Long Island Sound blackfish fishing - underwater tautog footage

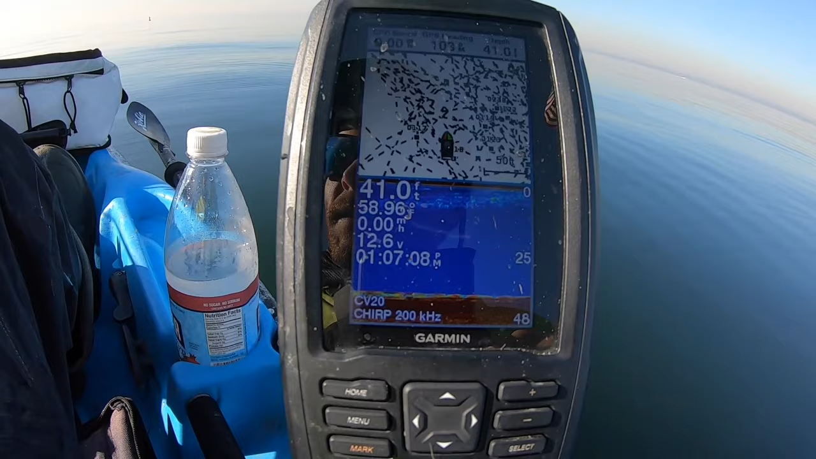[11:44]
On screen: depth 41.0 ft, speed 0.00 mph
Once you start seeing fuzz like that, that means something's going on.